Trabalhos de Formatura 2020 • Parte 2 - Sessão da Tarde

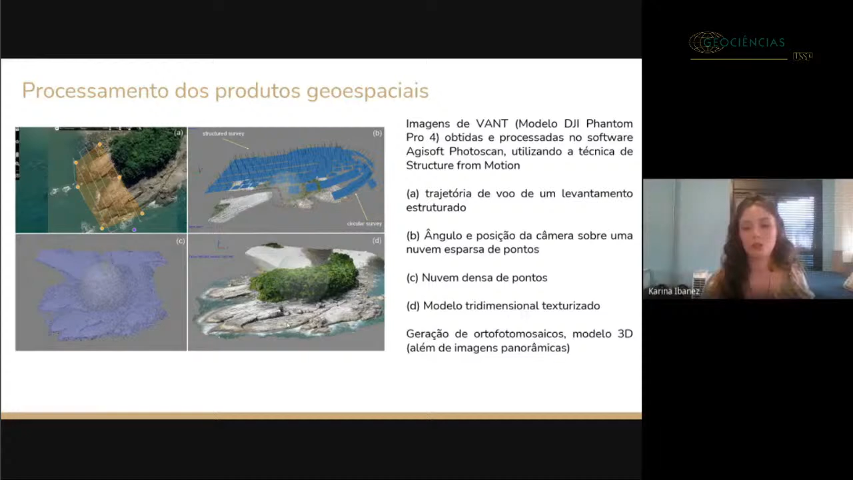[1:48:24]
E por fim, ele gera aí um modelo tridimensional texturizado. Então, a partir desse método, né, também além do modelo 3D, a gente vai gerar os fotomosaicos que foram utilizados nessa pesquisa. E, além disso, também foram geradas imagens panorâmicas. Então, aqui é o geossítio, ele é um ilhote, né, é uma ilha de dimensões pequenas, tem a extensão de 200 metros por 120 de largura.